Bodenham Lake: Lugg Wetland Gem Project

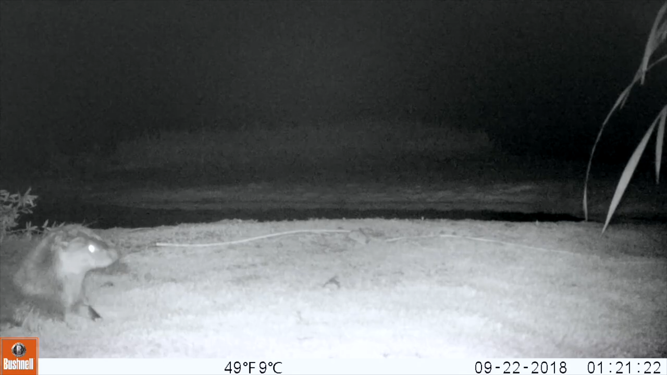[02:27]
We've got all sorts of birds coming in, otters, I love seeing them on camera. I've become involved in reptile monitoring, in crayfish monitoring.